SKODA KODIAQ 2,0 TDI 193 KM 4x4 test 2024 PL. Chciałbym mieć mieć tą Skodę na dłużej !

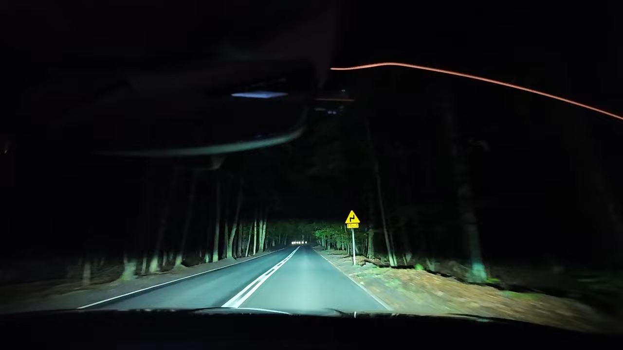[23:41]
Standardowo Kodiak posiada reflektory LED natomiast w naszym samochodzie mamy opcjonalne reflektory Top Matrix LED. Pakiet ten kosztuje 6650 złotych ale poza reflektorami Matrix zawiera jeszcze dynamiczne kierunkowskazy oraz czerwony pasek dekoracyjny między tylnymi lampami. Te reflektory trochę inaczej działają w porównaniu do rozwiązań z którymi się dotychczas spotkałem.